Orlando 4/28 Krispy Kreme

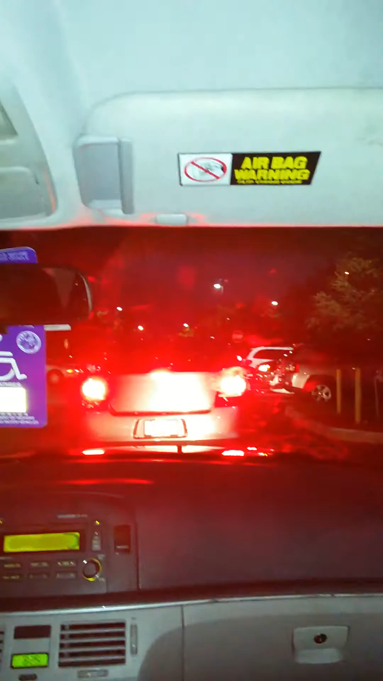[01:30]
Wonder, girl, look, people is in the look at the inside.
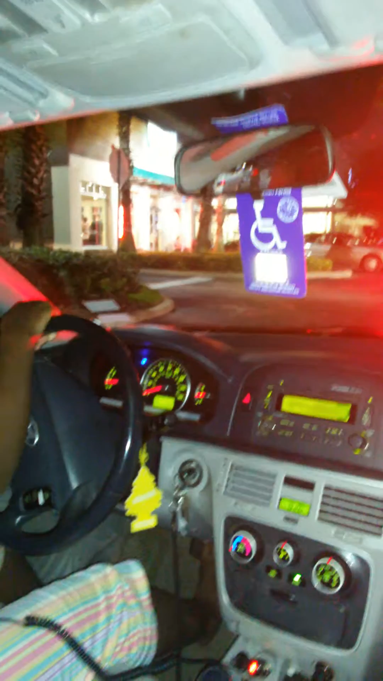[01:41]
Oh my God, what the hell? Oh, it smells so good. This guaranteed every bit of 45-minute goddamn wait. What? This is hour. Yeah, we can't do that.
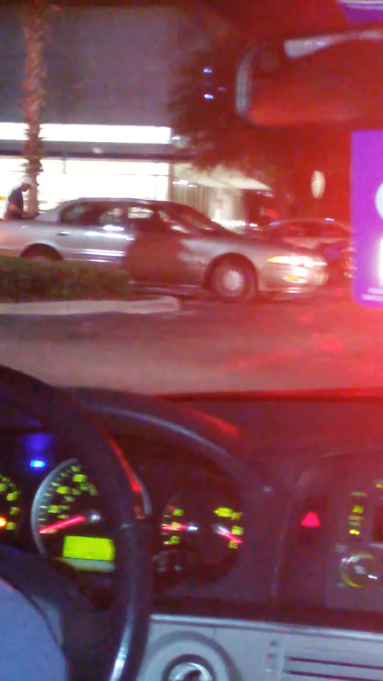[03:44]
there? Where? Next to this car. Motorcycle? Yeah. Don't they got four? Look like it's it looked like a. Empty spot? Is it? No. It can't be. Hell, we got enough time. We could get out and look.
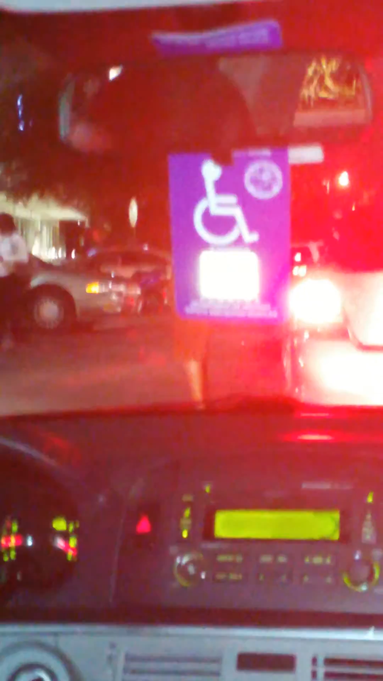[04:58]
Is he taking orders or what? He ain't got on no uniform. He ain't got no damn Krispy Kreme uniform.
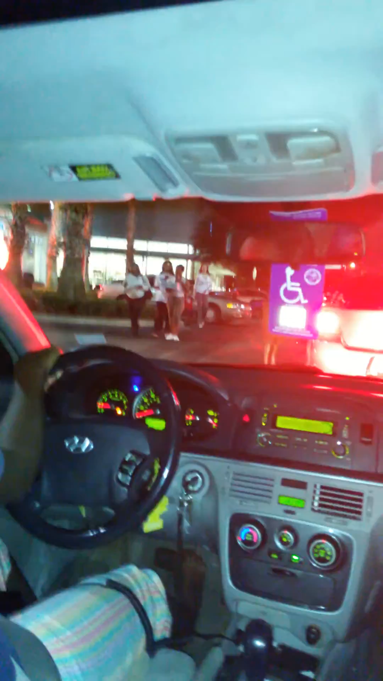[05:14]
I cannot believe it. I ain't never seen the Krispy Kreme line this long. They changed their mind. They couldn't do it. Pregnant girl got to sit down. Fuck that. I got to sit down. The baby won't let you stand up, huh?
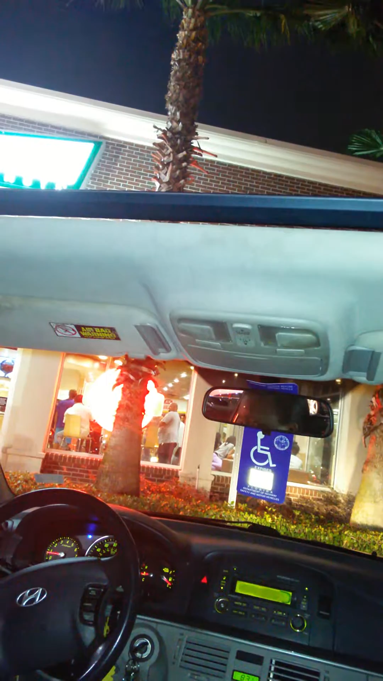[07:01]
Krispy Kreme. This is ridiculous. Oh my God. Look at the line.